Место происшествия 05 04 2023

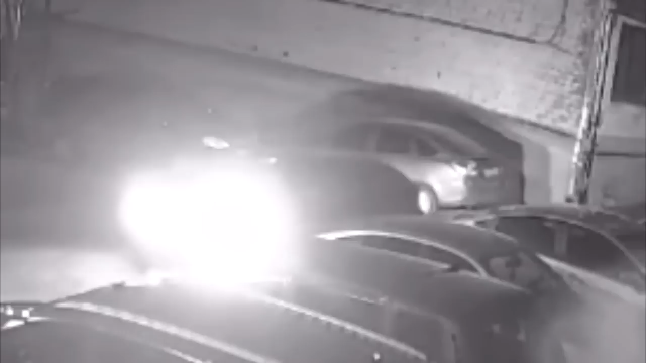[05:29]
Яркие огни сигнализации он явно заметил, но останавливаться не стал и уехал. Сейчас девушка, водитель пострадавшей легковушки, разыскивает очевидцев и надеется на сознательность виновника ДТП.